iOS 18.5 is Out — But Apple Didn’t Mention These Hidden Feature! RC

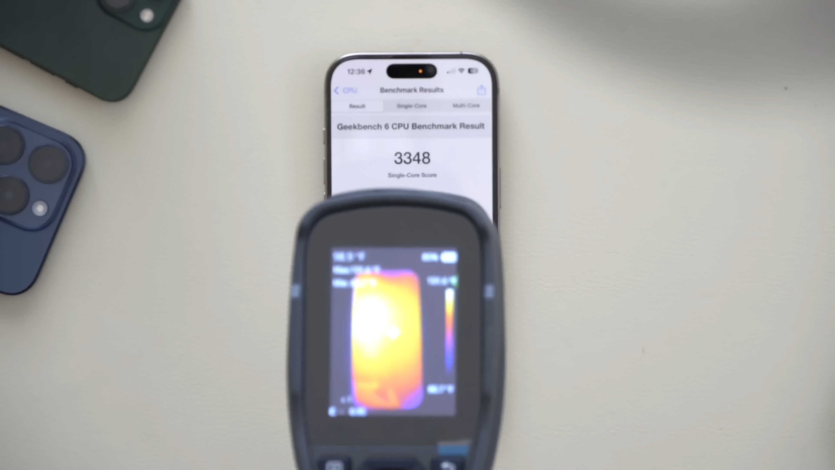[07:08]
We reach the temperature of 98
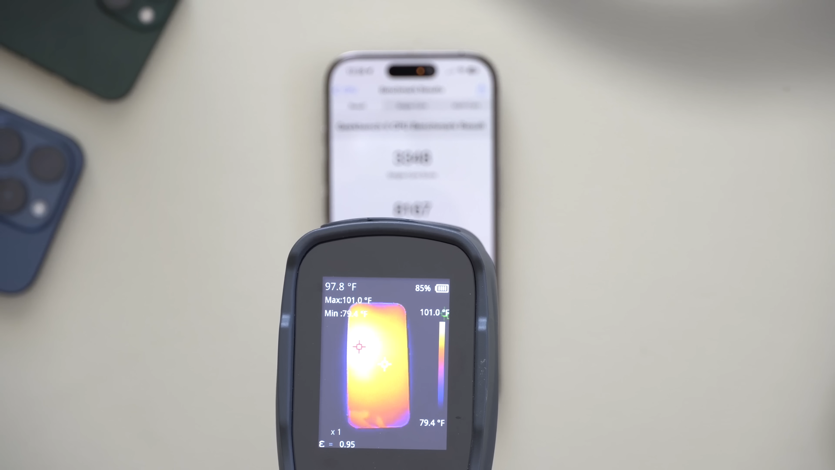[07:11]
On screen: spot 97.8°F, max 101.0°F, scale top 101.0°F, scale bottom 79.4°F
98 97 Fahrenheit looks like a bit on the hot side but these are our numbers.